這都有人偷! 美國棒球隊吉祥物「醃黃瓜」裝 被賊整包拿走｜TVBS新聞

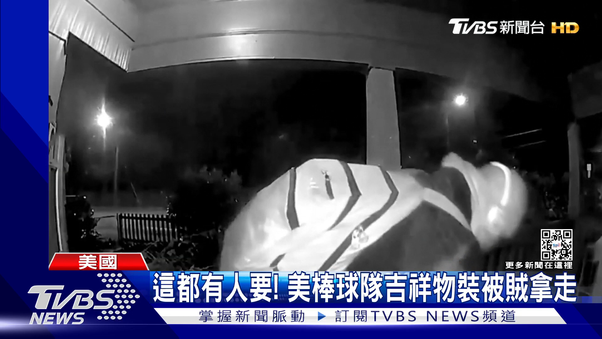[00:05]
从监视器画面可以看到，这名全身包紧紧、看不到脸的男子来到房门口，看也不看，就直接把吉祥物人偶的服装拿走。